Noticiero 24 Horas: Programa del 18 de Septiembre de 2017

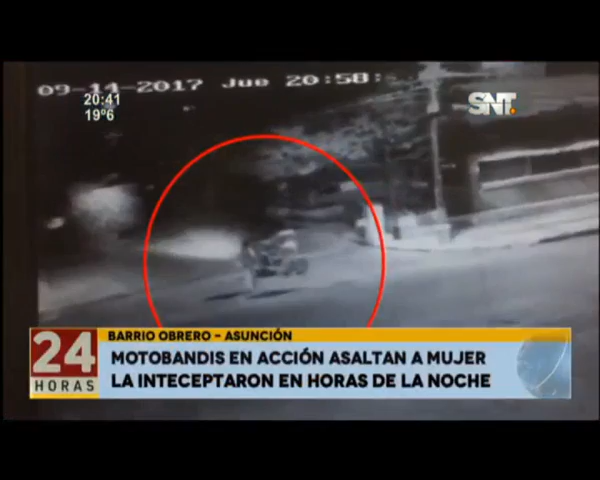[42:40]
Dos motos asaltantes interceptaron a una mujer que iba caminando por la calle Morelos en el barrio Obrero de la ciudad de Asunción,
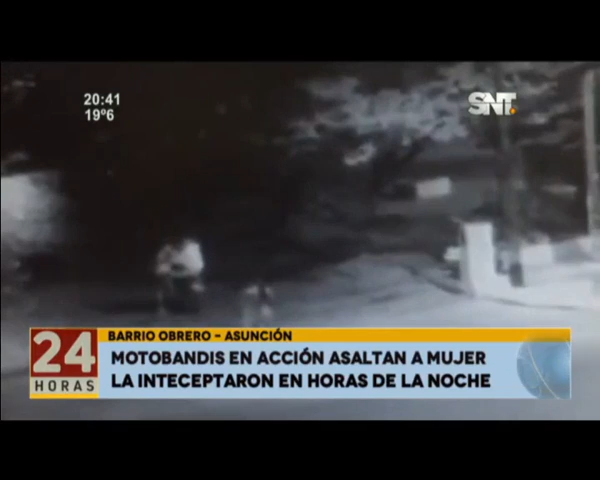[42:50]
asaltándola en la intersección de 18 proyectadas. En solo unos pocos segundos, los malvivientes se alzaron con la cartera de la víctima, quien reside a unas pocas cuadras del lugar. El hecho quedó registrado por cámaras de circuito cerrado colocadas por la comisión vecinal.